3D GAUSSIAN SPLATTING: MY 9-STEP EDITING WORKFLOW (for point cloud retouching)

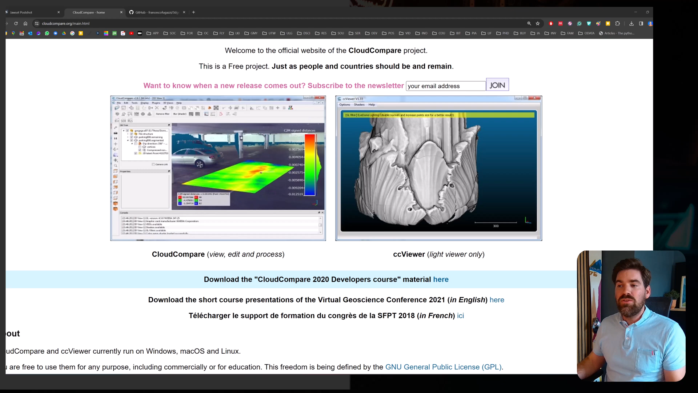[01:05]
So to get your hands on Cloud Compare, you just go on cloudcompare.org, let's check the website out, and you go on to the download section.
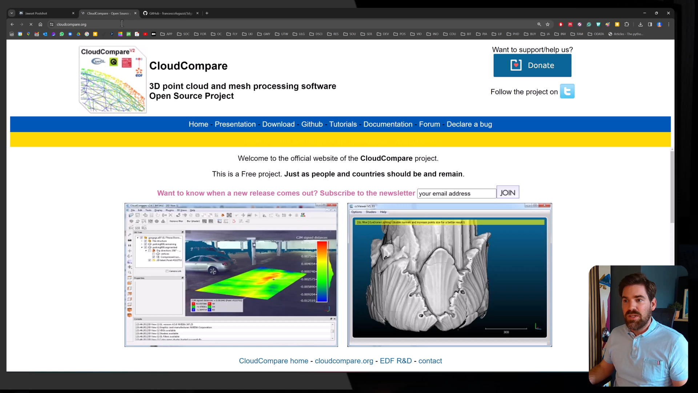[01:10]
In here, you have the ability to download the distribution that fits your OS.
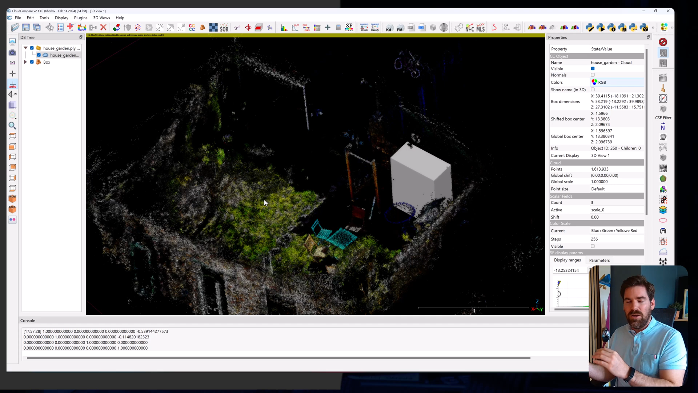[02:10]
What this plugin does is it allows you to import it nicely. So having a PLY Gaussian Splatting format and a PLY CC format, and a way to go from one to the other. In order to do the Gaussian Splatting, edit in Cloud Compare, export the PLY and push back to Gaussian Splatting. So this is what we are going to do.
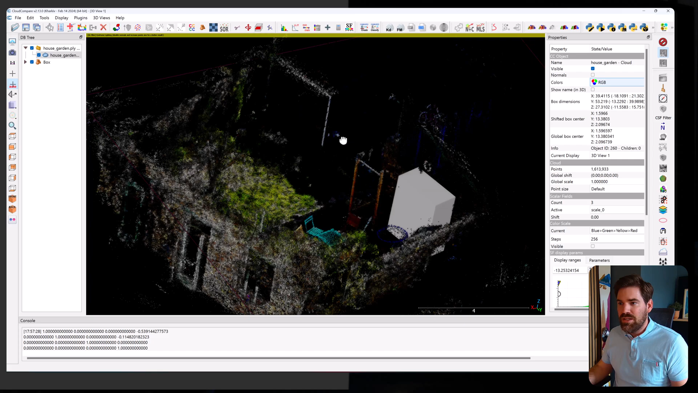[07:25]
And this is the one that we are seeing here, but which was not processed nicely.
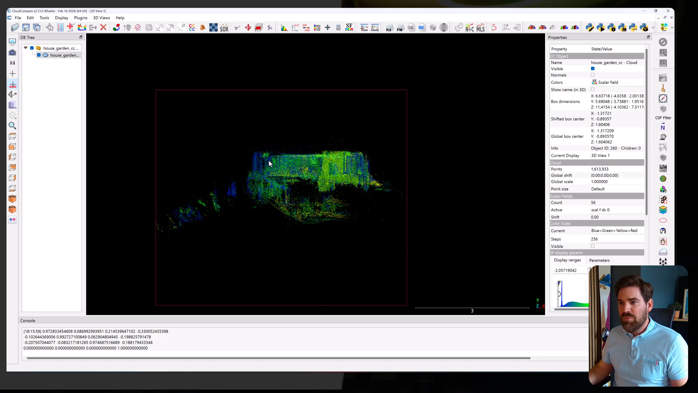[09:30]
So what we can just do is maybe try and correct a bit the orientation to be a bit more flat. But this is really straight out from my bat. So the second thing that I will do is I will clean out all these remaining elements really, really quickly from one side like this, for example.
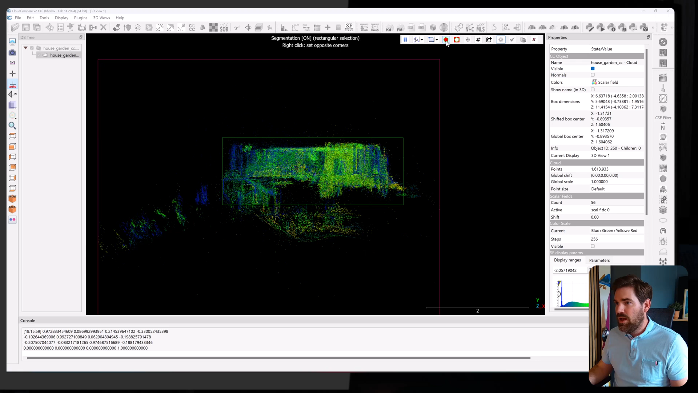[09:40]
I take all that is inside and I delete what is outside. And then I move out from a perspective like this. And I will align if it's rotated.
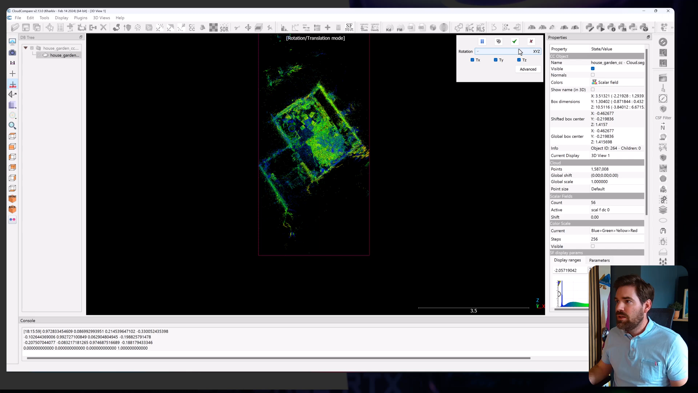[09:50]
I think it's around the y-axis, right? Yeah. And I will try to align it
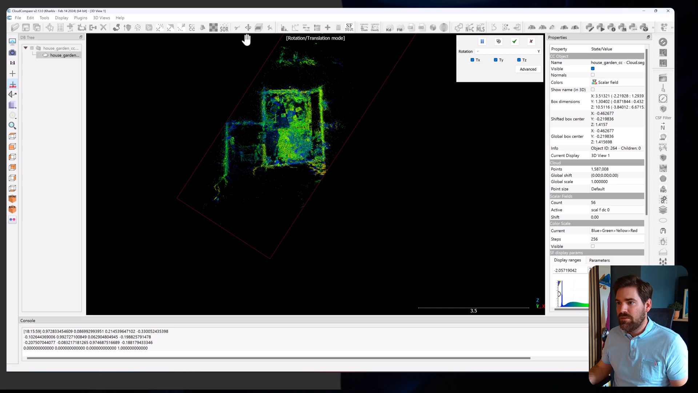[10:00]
with my frame of reference. And I press OK. And this will allow me to cut much more nicely. So I take the scissor again.
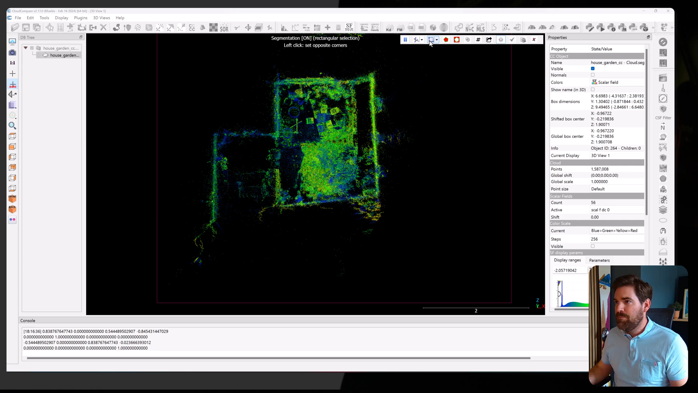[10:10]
And here I will select like this point. I take inside and I validate. And
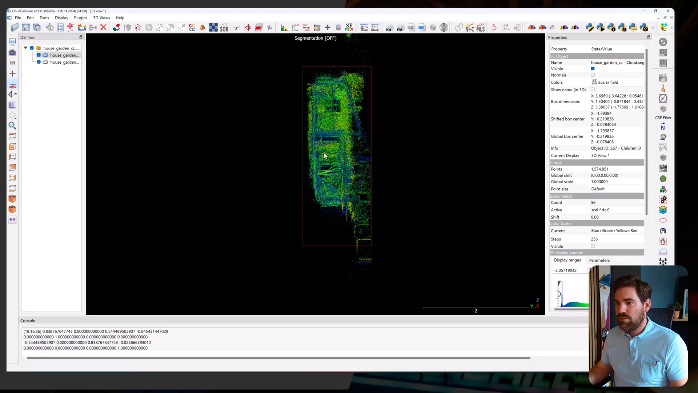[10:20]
normally we should have something much more clean. Let's see our little splat looks much more clean. The last stage that you can do is to delete all the floating elements. So for that, what I like to do is top view in this case. And I will take my scissor.
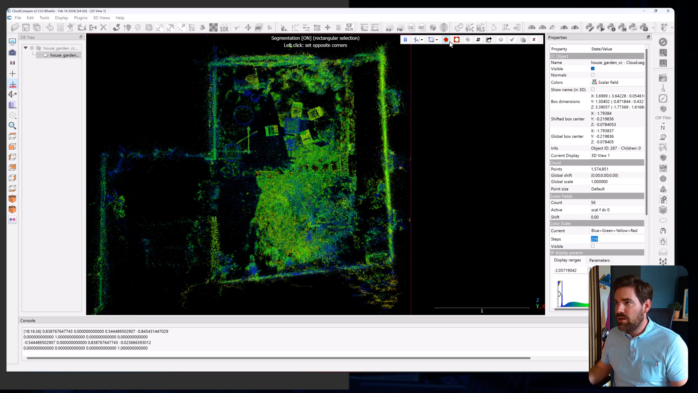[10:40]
I still stay like this. And let's say that we will do it like this. Segment inside. And here I don't delete.
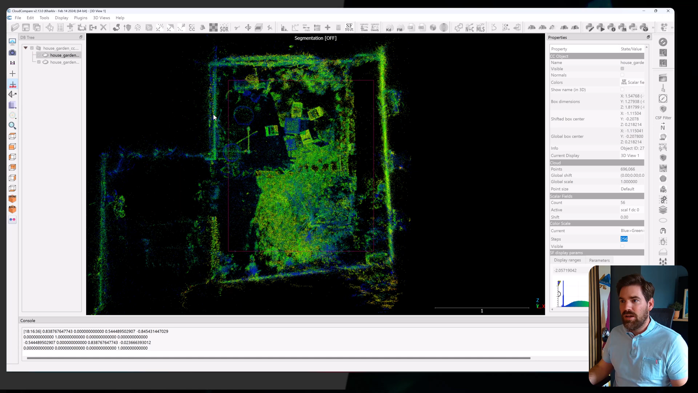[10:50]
I just have two pieces. Right? Now I check here if we have any floating elements. I will increase the size of the point. And the idea will be to remove the noise here. So what you can do pretty quickly without being too aggressive is clean noise filter. And here you can keep a radius that is automatically computed, but put a very high error in order not to be too aggressive, but remove isolated point. And doing that should remove most of my isolated point.
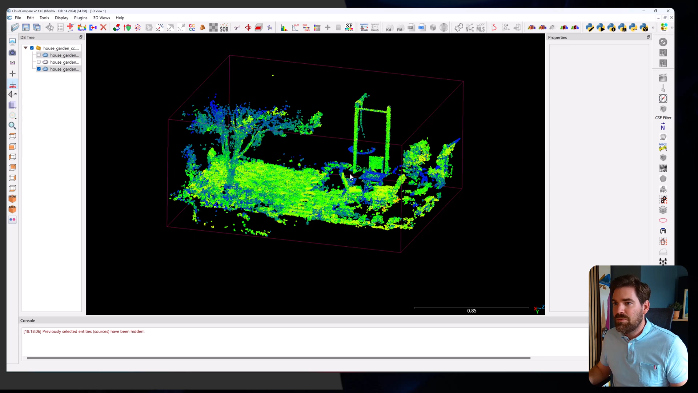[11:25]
And that's it. You see that we have a point cloud that is much cleaner, but maybe was it a bit too aggressive. Indeed, in this case, it looks like we destroyed a lot of points that could be useful to our Gaussian splat, even if it's cleaner. So let's take back this element. And again, tools clean. Soar filter, cancel tools clean. Noise filter. And here I will take a radius of one centimeter
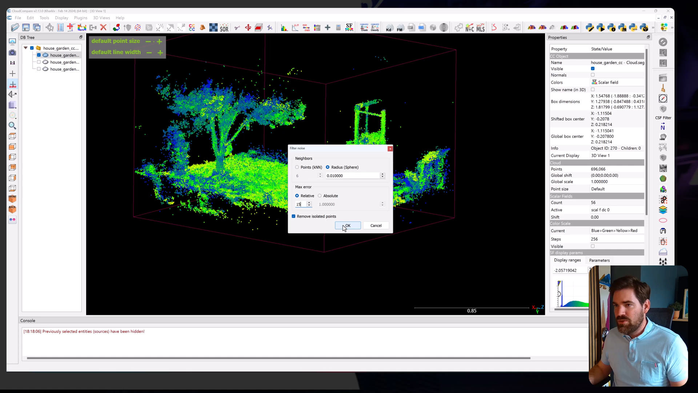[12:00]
and max error should be 15 and remove isolated point. And here we go. It looks a bit better. So let's see. Still, it's pretty heavy, right? But I will be happy with it. So if we check out the number of points, 672,000 against 696,000. So it's okay.
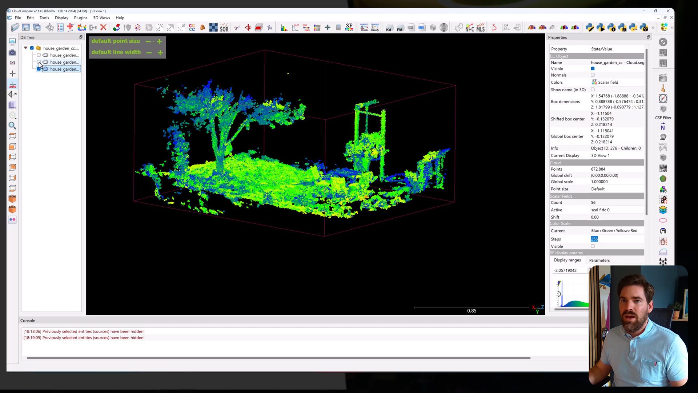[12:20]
I will be happy with it. And now what I do is I check out only the remaining element. And here looks like we have a lot of floating point as well.
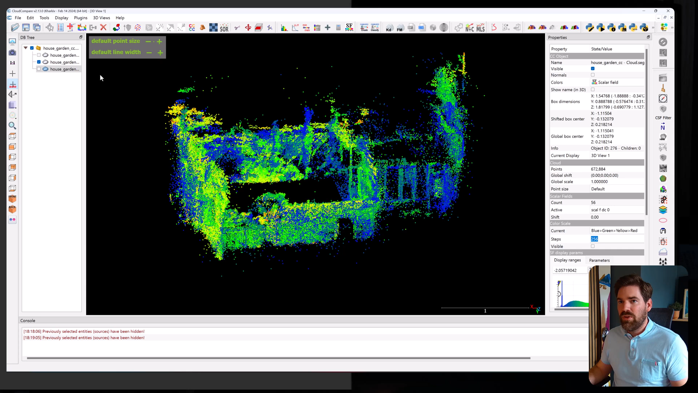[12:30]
So we could do that also. So tools clean. Noise filter. Radius will be, in this case, 1 as well. And relative here will be like even higher, 25. So that we remove really the isolated point. And that's it. That's the result. So if I check again, you see that we removed a lot of points. It may be a bit aggressive in this case, right? Yeah, it may be a bit aggressive.
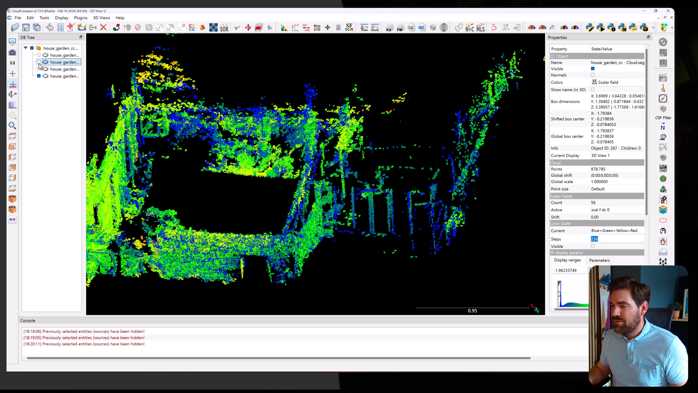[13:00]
So let me redo it as always. But this time, tools clean noise filter
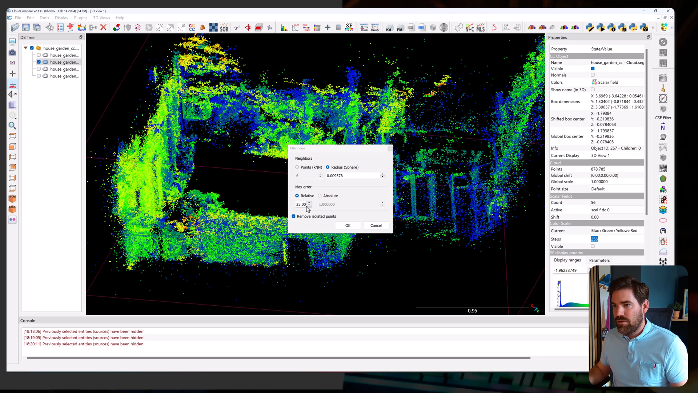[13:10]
will take a KNN of 10 points. And the max error should be 25. Remove isolated point. Let's check that out again. Okay. So here I'm happier. We removed less points. But still it's maybe a bit low. So let me take that again. Edit tools clean.
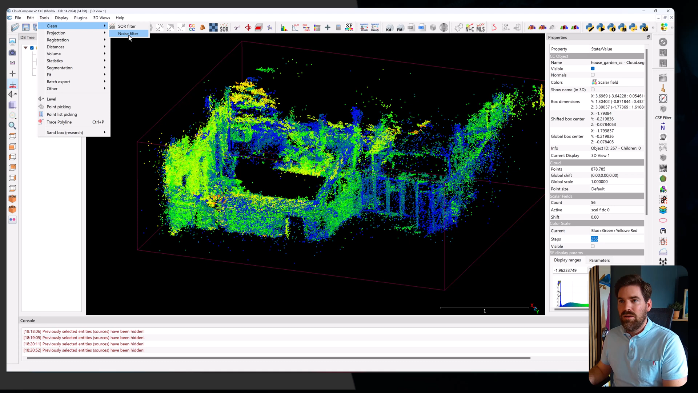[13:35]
Noise filter point 10 and max error to 10 this time.
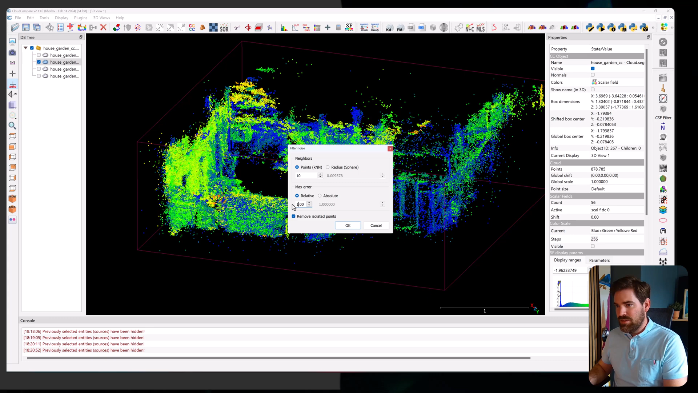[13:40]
Yeah, this is okay. And actually I combine both this point cloud into one. I don't keep the indexes.
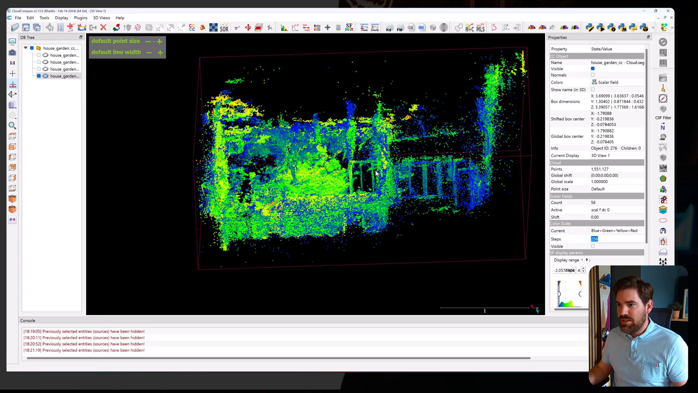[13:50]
And this is my new point cloud that we have. The last thing that I can do is remove these little outliers with a connected component. Okay. Where I set up a grid which is low and min point per component. We will want it to be at, let's say, 1000. We don't put random colors because else it will erase the color.
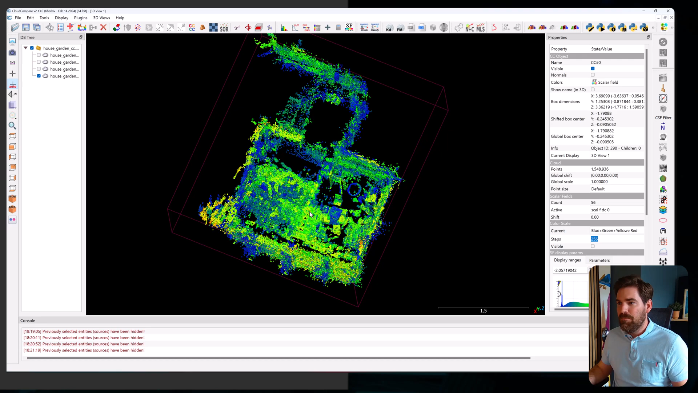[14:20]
But that will help clean all the remaining points around. So now we have a pretty clean point cloud that we can save. And I will press save.